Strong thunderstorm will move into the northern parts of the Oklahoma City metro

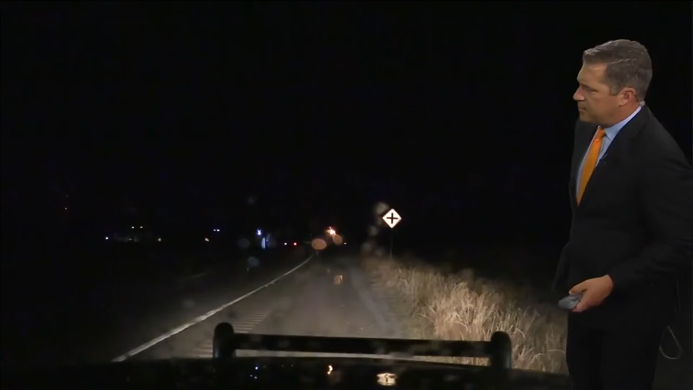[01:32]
Yeah, Damon, we've just got some really there's some low hanging clouds with the leading edge of this.
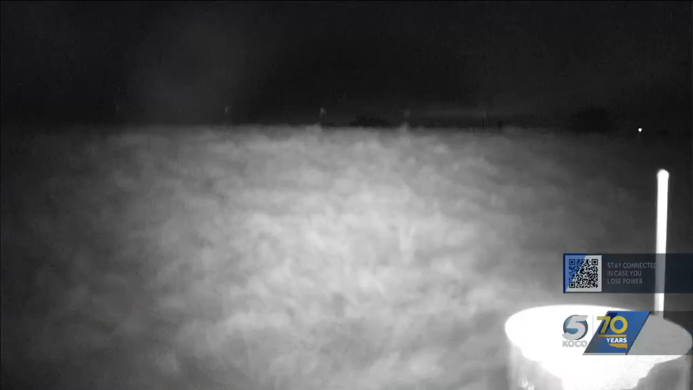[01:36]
I'm going to switch it over here.
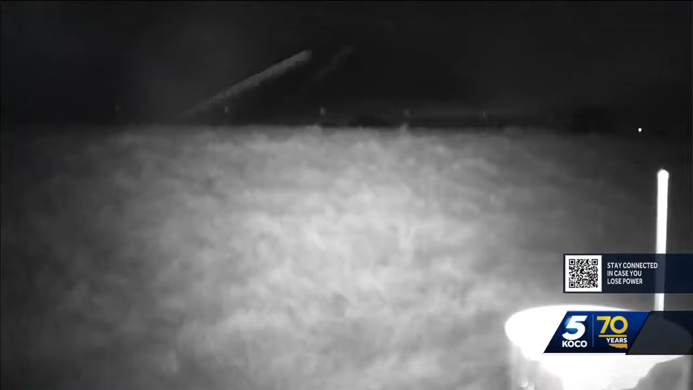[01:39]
I'm just kind of pulled over right now. I'm just going to kind of give you a look at what the storm looks like. Seeing some really intense cloud to ground lightning.
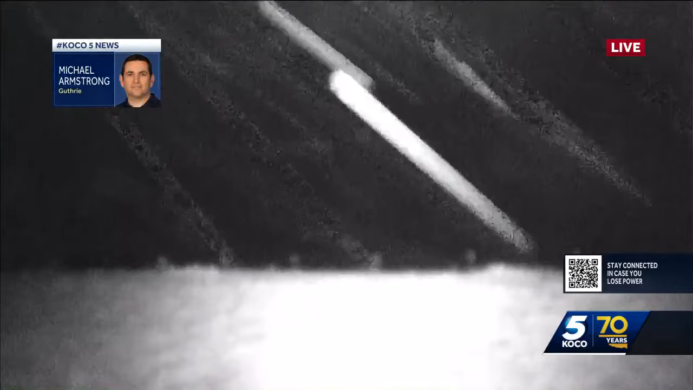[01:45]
See the rain starting to come down here just on the east side of Guthrie.
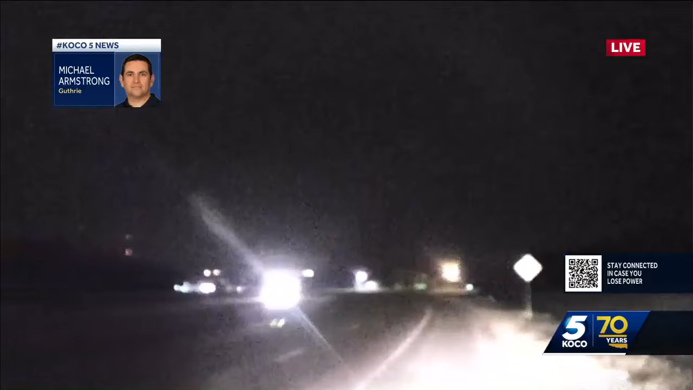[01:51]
And this is looking back to the east now. Then I'm going to come around. This is where I'm seeing a lot of lightning just north of Highway 33 here.